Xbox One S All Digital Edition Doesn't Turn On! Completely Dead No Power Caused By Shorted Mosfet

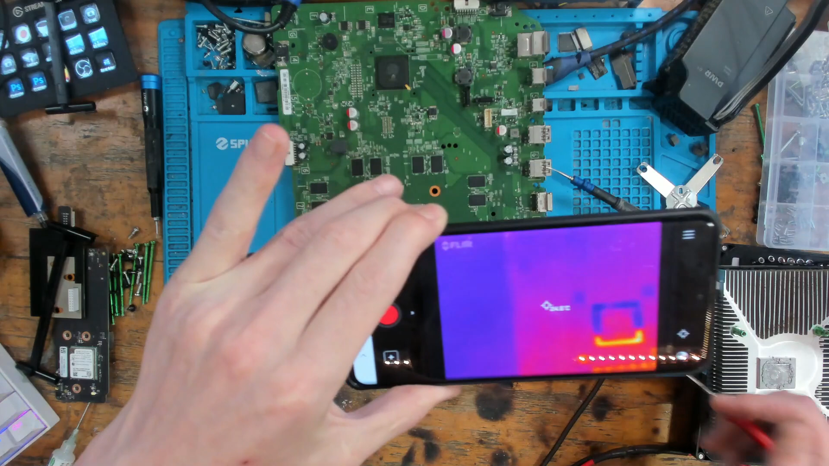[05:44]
so let's pop the other probe on the 12 volt rail and let's inject some voltage I'm going to focus on this area here because that is generally where the short is going to be
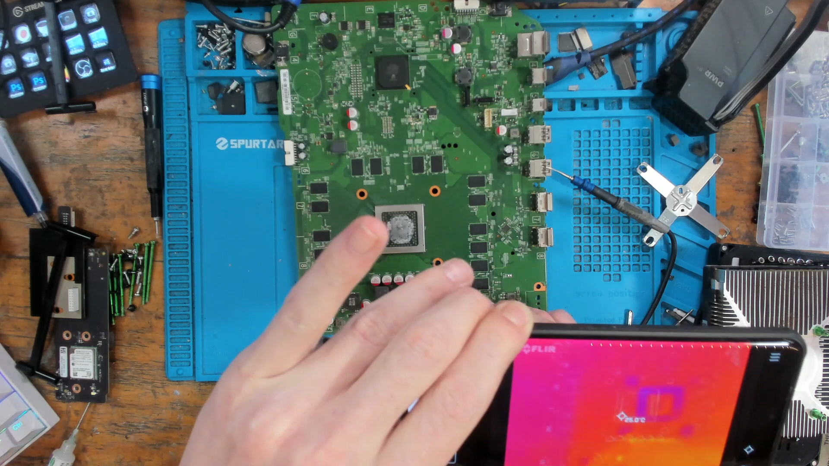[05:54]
and we're drawing 1.3 amps and I've not seen anything